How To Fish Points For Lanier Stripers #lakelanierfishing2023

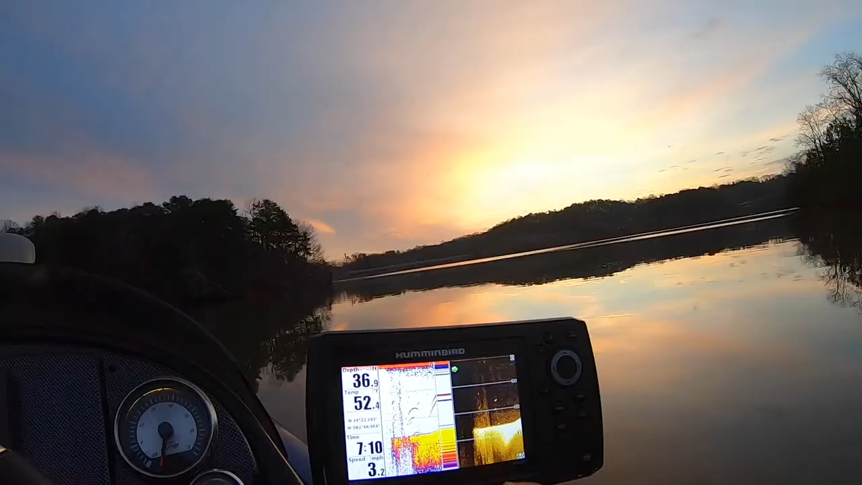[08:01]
Hopefully the camera is picking it up. It might be too bright, but that's stripers already I'm seeing. I'm approaching a point. You can see it getting shallower. And that's why I'm fishing this point because these stripers are right here.
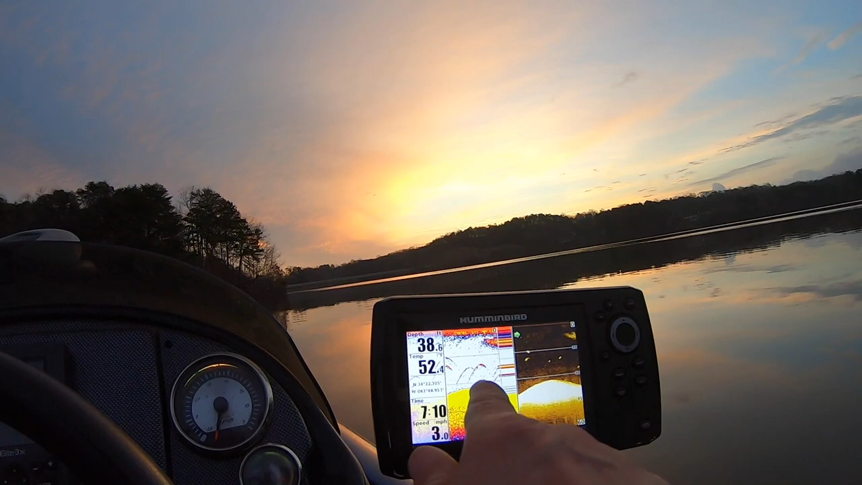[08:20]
On screen: speed 3.0 mph
Several stripers right there. Yes, I like it. More stripers. Got bait up here. Got stripers down here.
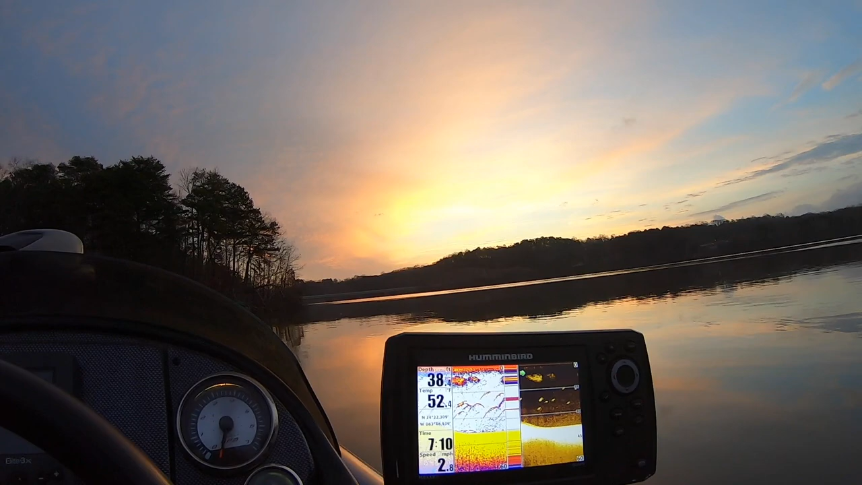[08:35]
This should be good. All right. The morning has not started out great so far.
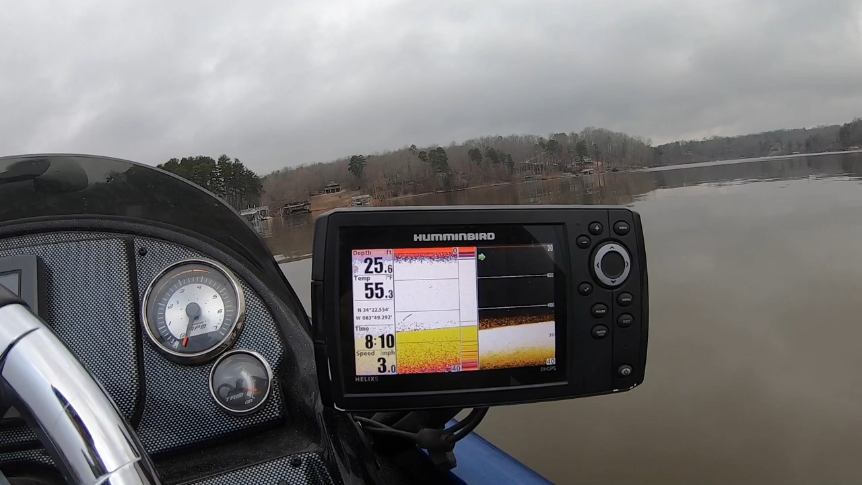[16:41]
On screen: depth 25.6 ft, speed 3.0 mph
a couple other fish might be spots that's kind of what I look for